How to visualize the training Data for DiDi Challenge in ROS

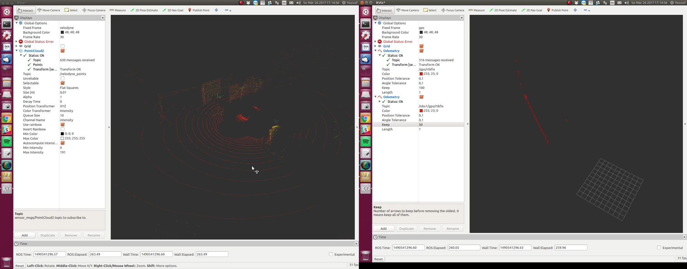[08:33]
Let's say self-driving car in future. And this one is the car that probably we have to take, detect the position on the left side that is showing like that. And I guess, ah, I wanted to show you one thing more. Uh, to just see the, uh,
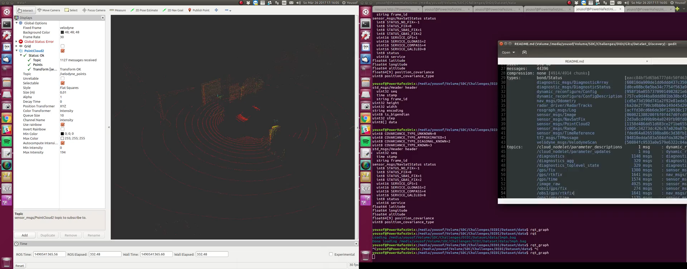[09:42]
Uh, so in this read me file, I want to show you a radar for example. Uh, okay. For example, this, this is, again, radar point. This is from the class of, uh, point cloud. It has a type of point cloud, too.
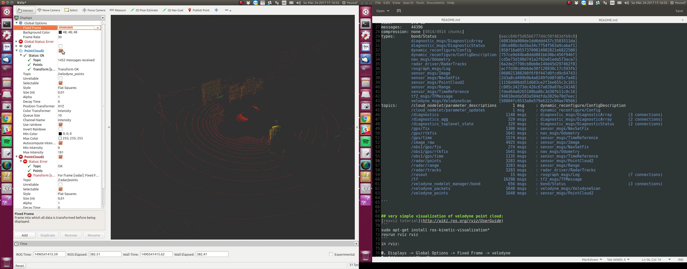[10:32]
So we probably should use the, uh, TF package from Ross to handle these errors. But right now you can just show it. Uh, I'll turn off this. And you can show it in, like, what was it named? Radar.